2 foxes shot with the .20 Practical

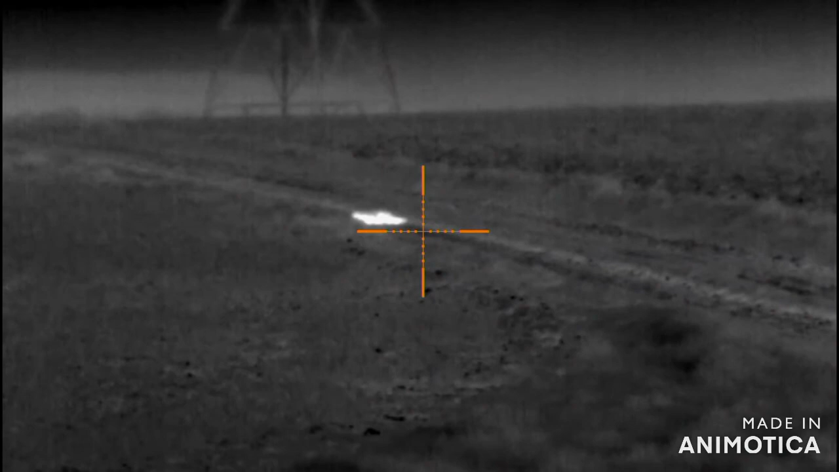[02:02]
Pick that one up and then go get the other one. Pick that one up on the right. That is a big old beast.
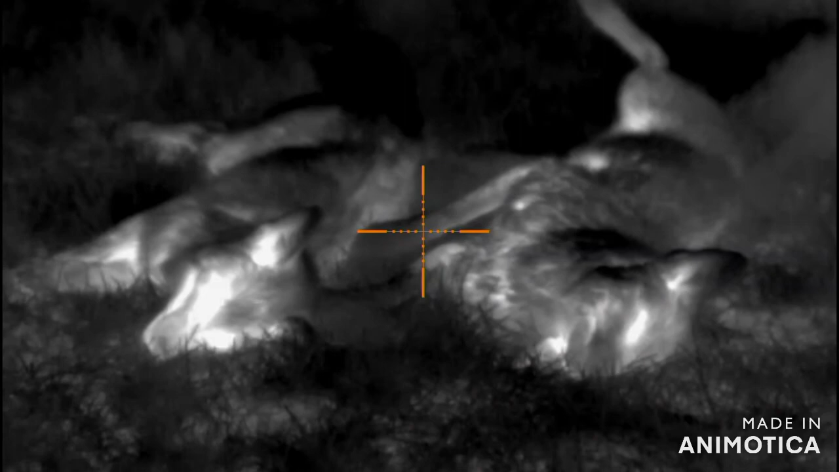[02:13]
Both dogs. Result. There. Two. Two. One.